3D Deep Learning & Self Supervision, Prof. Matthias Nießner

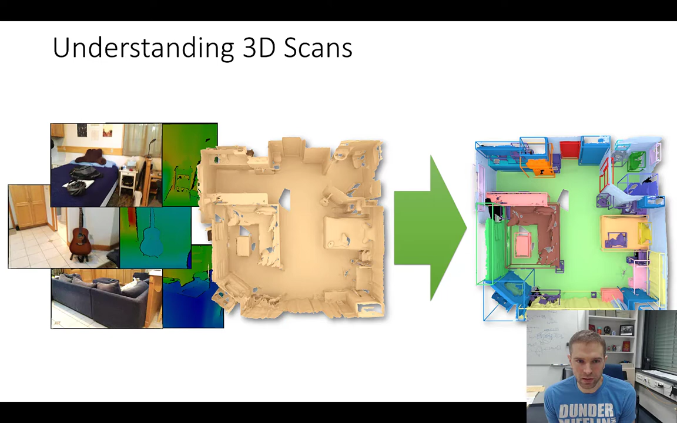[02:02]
But the thing I wanted to mention here is that in 3D dimensions for 3D scene understanding we have actually seen quite a bit of progress in the last few years. And the traditional thing what we've been working on is various computer vision tasks such as semantic understanding so we have labels on a per surface point on a per voxel vertex and you know we're training we're training basically neural networks and to give us a semantic scene understanding.
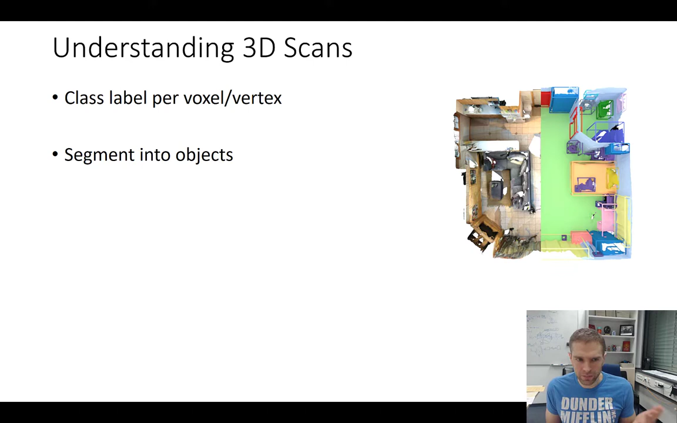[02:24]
Segmentation of course we're detecting the objects and we also want to kind of replicate the tasks that we have seen in 2D such as from coco and so on in 3D right. But of course we don't just want to stop there in these low level tasks but
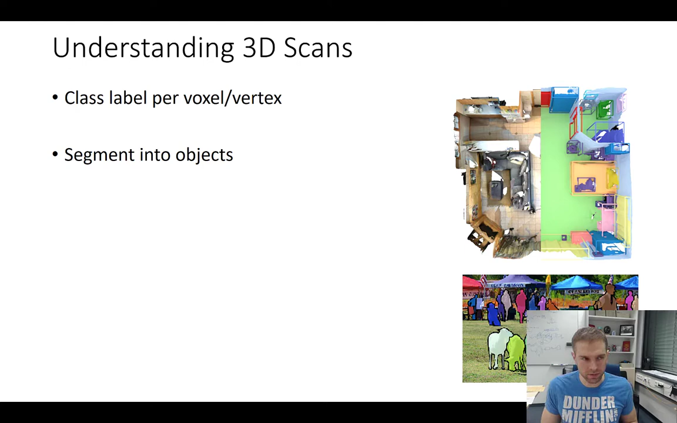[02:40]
we also want to go ahead and go to high level tasks such as you know understanding object functionality, affordances, human actions and so on.
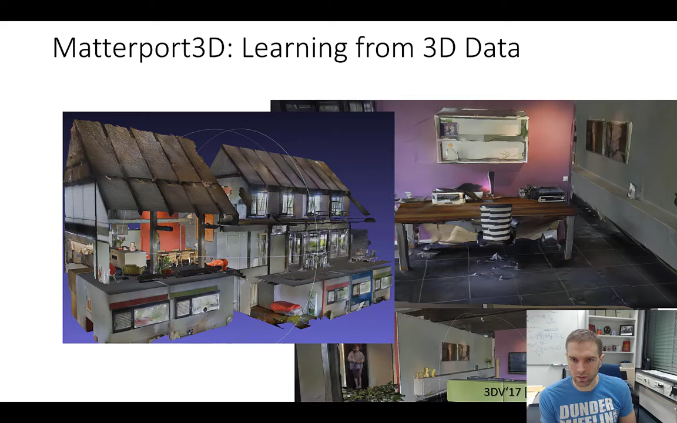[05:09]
have also annotated these ones we providing similar annotations than ScanNet for these ones the good thing about Metaport 3D is we have a bit more coverage in terms of the surface we don't quite have
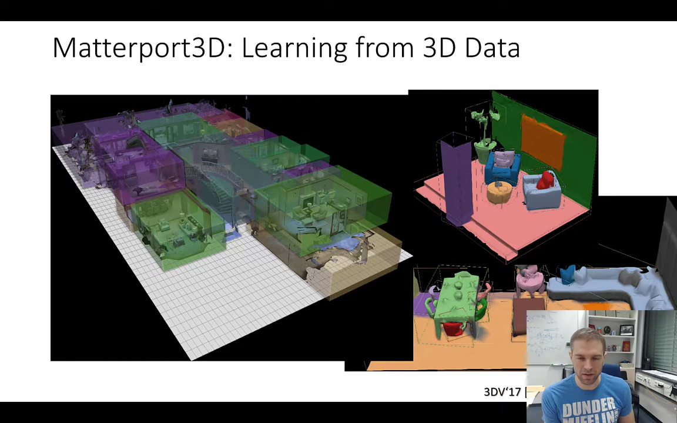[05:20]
that many views but it's a kind of interesting complementary data set to ScanNet and if you're looking a little bit closer you're seeing results that look like these ones
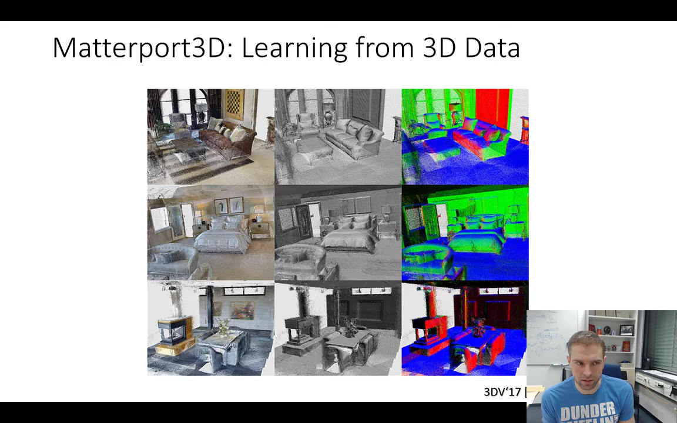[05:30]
here now for Metaport we have we have actually also captured quite some so Metaport has captured quite some data here that they they offered us and so we have 900 building scale scenes here we have about 200 000 RGBD images and one of the advantage here is that this data is relatively motion blur free because this is on a tripod and not done by a human operator but again compared to the two and a half million frames on ScanNet it's a little bit less data so it has some pros and cons but
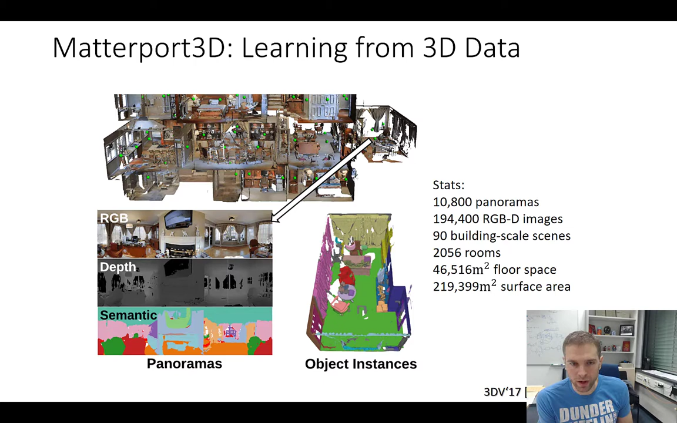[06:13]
the thing the reason why I'm mentioning Metaport 3D as part of this project we didn't just want to you know publish some data we also wanted to think about oh what can we do with it like what are the right what are the right methods to use it for and this is what I already highlighted I want to talk a little bit about 3D for self-supervision
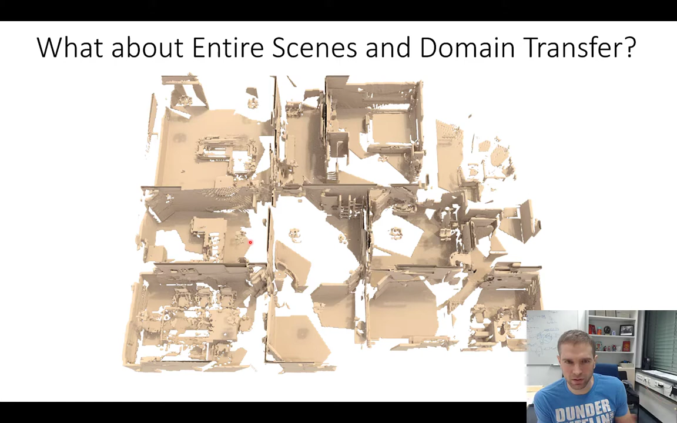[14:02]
yeah so the question is basically can we do this task of you know of generative um 3d neural networks of scene completion scene reconstruction from sparse data can we can we do this also in a self-supervised way and this is one project we've been working on very recently um and this was angela die leading it um we had we had self-supervised we had this idea of self-supervised scan completion and the idea here is we having a set of um depth frames so in this case we having um a series of depth frames here right these are just uh depth images that we recorded um and what you can go ahead to do is you just do
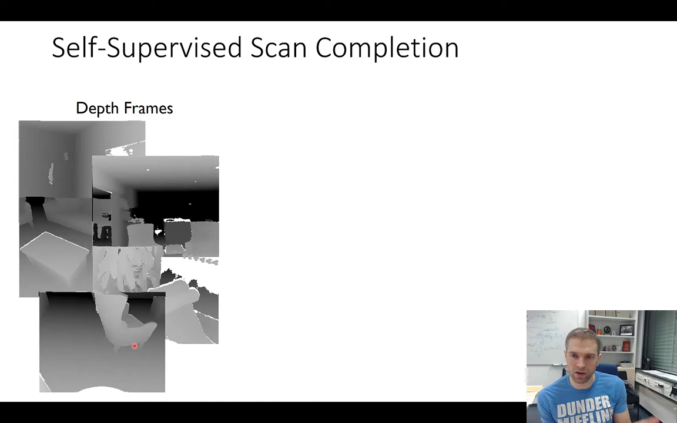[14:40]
standard 3d reconstruction right so we could go ahead and say well we're running our favorite method such as in this case um i think we used voxel hashing um and we're getting a a 3d a 3d reconstruction here um that looks something like this right so there's no learning right now all we're doing right now is we're doing standard reconstruction um we're taking the series of depth frames we're running a pose estimation um in this case we're using uh the metaport scenes so we have the poses given in the data set already but in practice you have some sort of